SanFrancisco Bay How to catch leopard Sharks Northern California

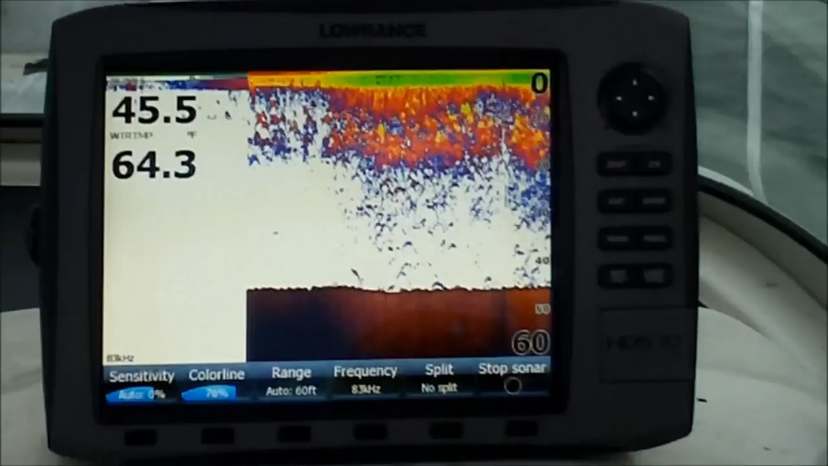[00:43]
We're out here in the middle of the channel trying to mark some fish. Before we get set up we want to make sure we're not in the desert and we're showing signs of life on the graph.
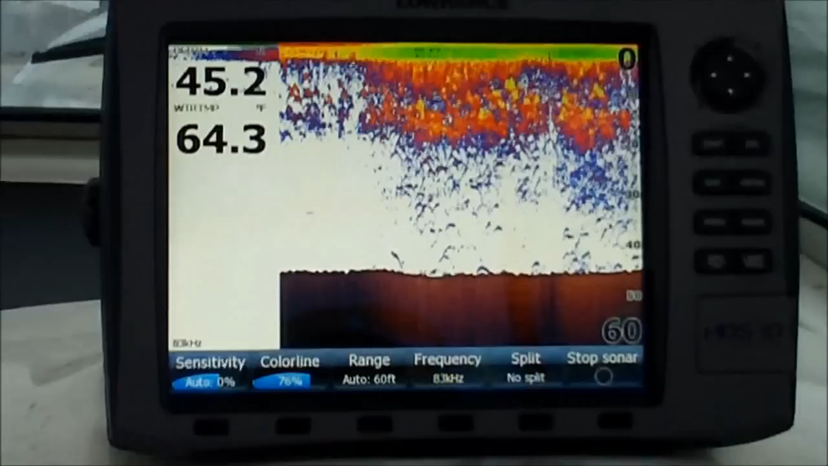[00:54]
On screen: water 64.3°F
You can see the temperature and the depth of the water.
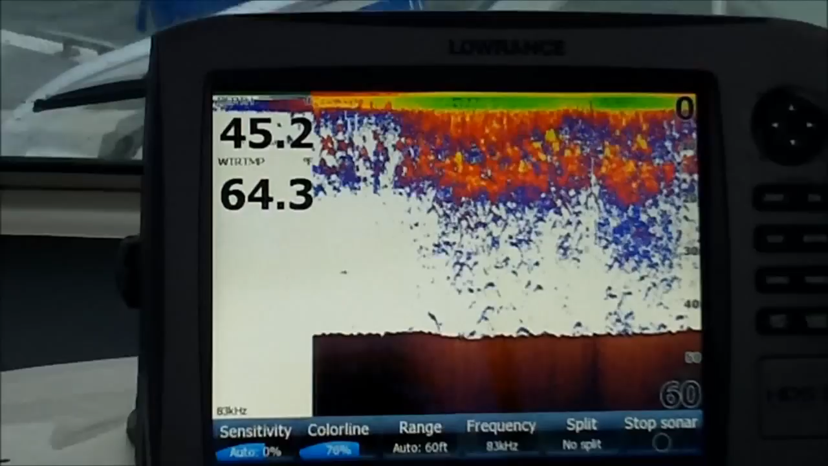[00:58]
On screen: water 64.3°F
It's the end of July this year in San Francisco Bay.
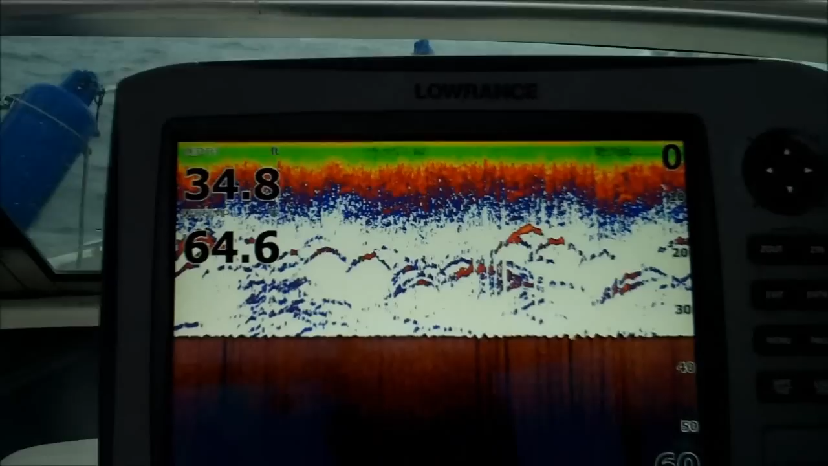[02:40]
But that stops that. As soon as this tide slows down,
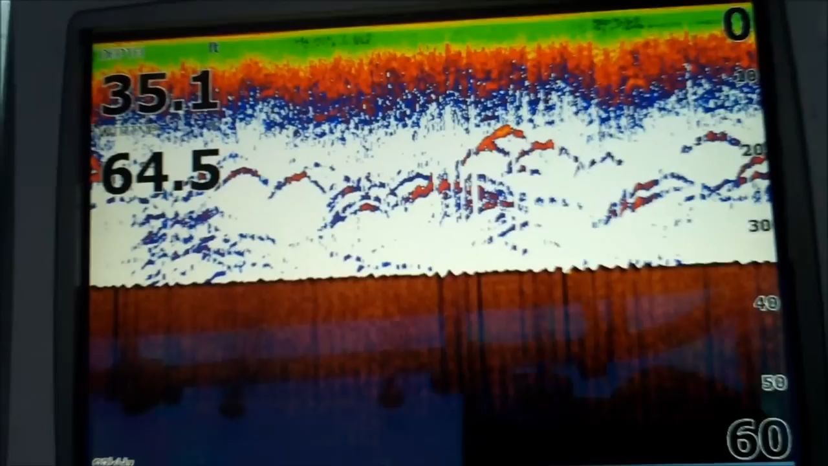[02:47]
those big arches are going to be hanging out down by the bottom. That's when the magic hour is going to happen.